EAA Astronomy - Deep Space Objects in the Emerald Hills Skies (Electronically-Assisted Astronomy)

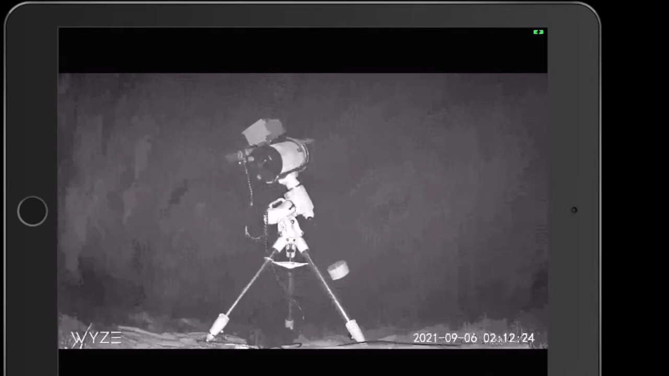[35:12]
see a little bit bigger view of the scope as it's Pier West. Slewing. See that box that's up on top?
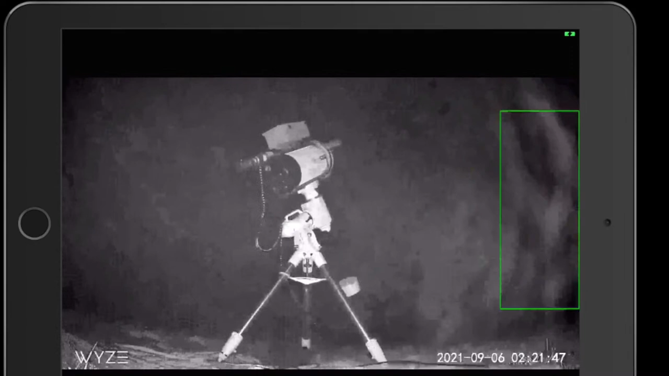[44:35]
If you can tell, the telescope's changing sides again, the way it lays back. I kind of almost imagine that it's kind of,